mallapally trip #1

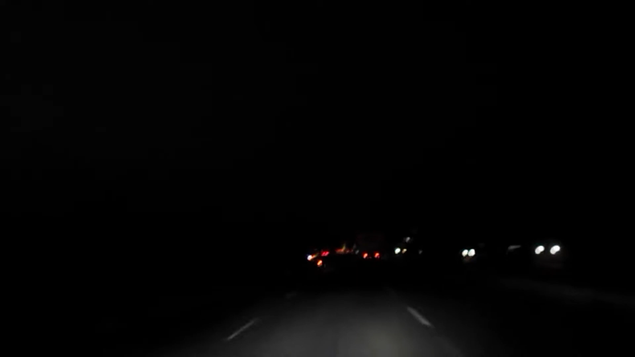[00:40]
അപ്പൊ അതിന്റെ കാര്യങ്ങളൊക്കെ ഞാൻ ഇപ്പൊ വണ്ടി ഒന്ന് നിർത്തിയിട്ട് പറഞ്ഞുതരാം. രണ്ട് വണ്ടികൾ പോണ പോക്കണ്ട, ഒരു വണ്ടി ഇപ്പുറത്തെ ഒരു വണ്ടി അപ്പുറത്തേക്ക്.
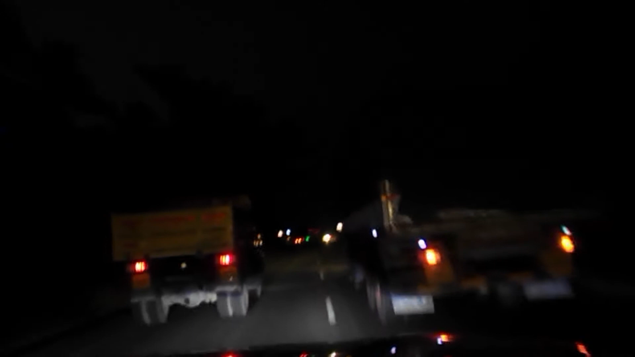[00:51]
കയറി പോവാണെങ്കിൽ കുഴപ്പമില്ല കേട്ടോ, പക്ഷെ വലിയ വണ്ടികൾ എപ്പോഴും ചെയ്യണ ഒരു പരിപാടിയാണ്, അങ്ങനെ തന്നെ നിൽക്കും.
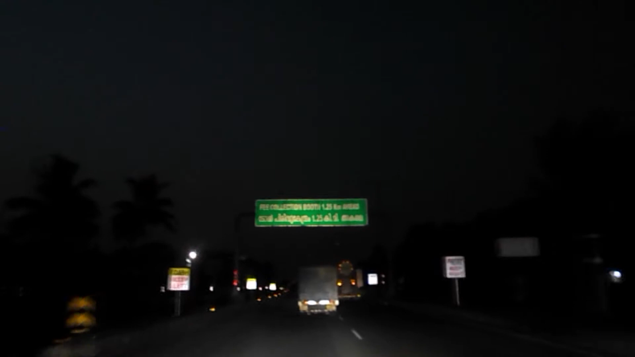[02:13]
പക്ഷെ അവരവരുടേതായ രീതിയിലെ അടിയും പാടിയും നമ്മളങ്ങോട്ട് കയറ്റി വിടുള്ളൂ. നമ്മുടെ ഇതില് ഇതുണ്ടോന്ന് കറക്റ്റ് അറിയാൻ പാടില്ല കേട്ടോ. എന്തായാലും നമുക്കൊരു ക്യൂവിലാണെ പോയി നമുക്ക് നിക്കാം.